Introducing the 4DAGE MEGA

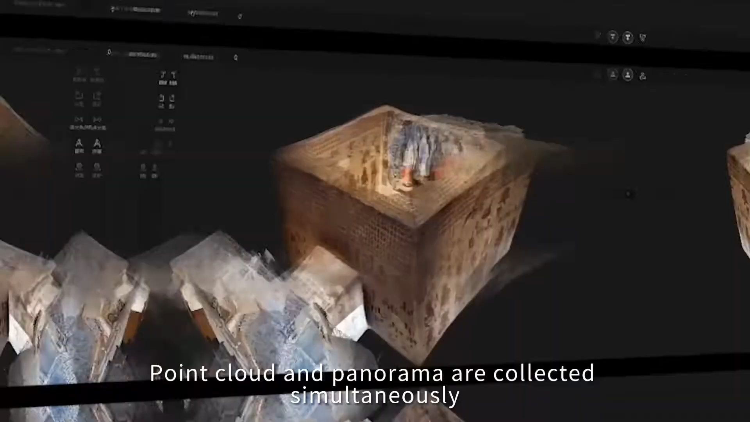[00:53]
Point cloud and panorama are collected simultaneously, with the 3D point cloud is exhibited in real time. Once the data is submitted, the AI system processes it for flawless spatial replication.
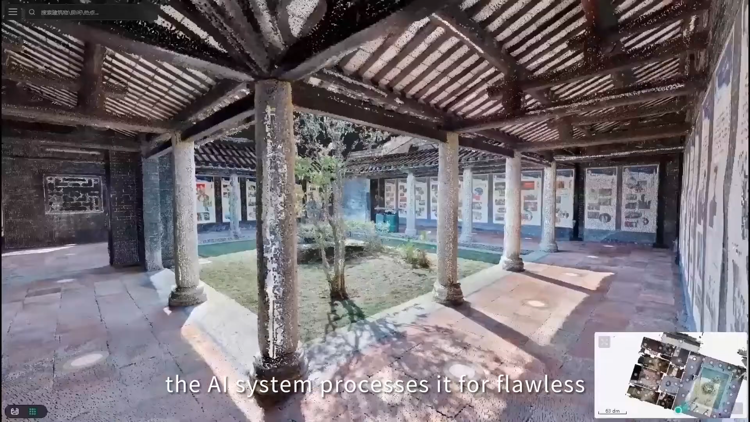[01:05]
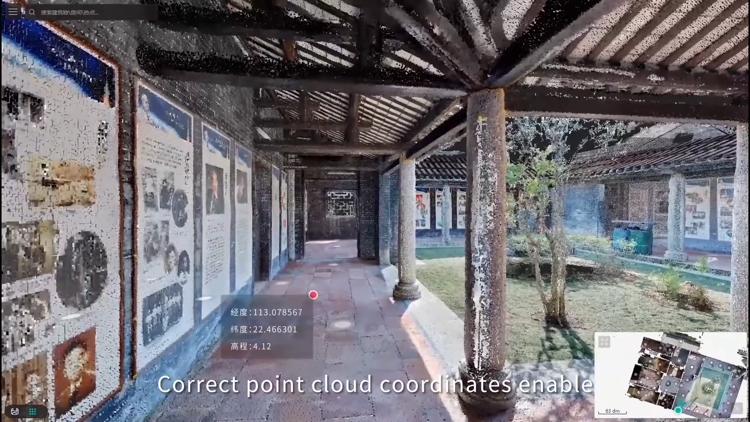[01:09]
Correct point cloud coordinates enable immersive virtual tours,
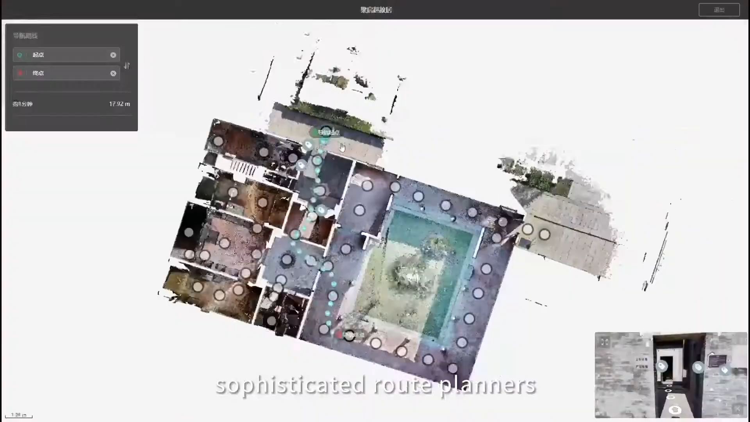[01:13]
sophisticated route planners and flawless interior navigation.
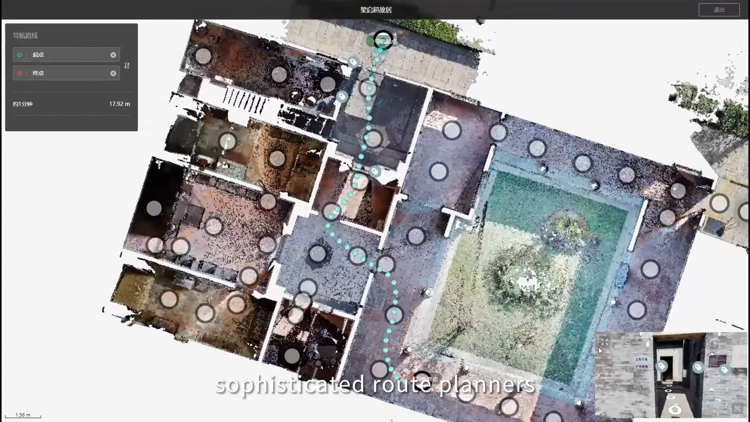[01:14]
Diversified spatial hotspots for a more robust spatial presentation.